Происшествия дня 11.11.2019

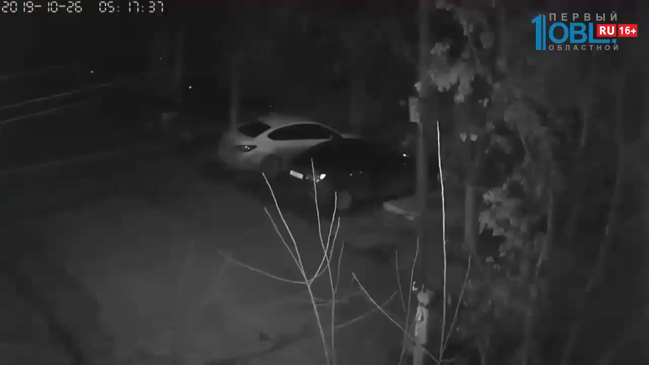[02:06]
Оскорбленный Андрей схватил нож и начал беспощадно портить автомобили. В частности, темные, ведь у обидчика был именно черный автомобиль.
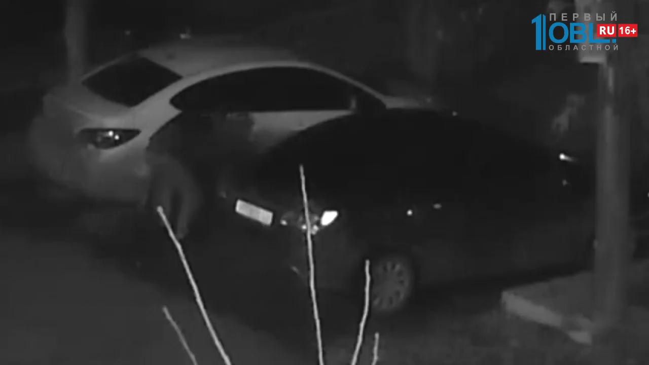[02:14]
А какой именно, парень не знал. Ситуацию усугублял алкоголь, выпитый Андреем.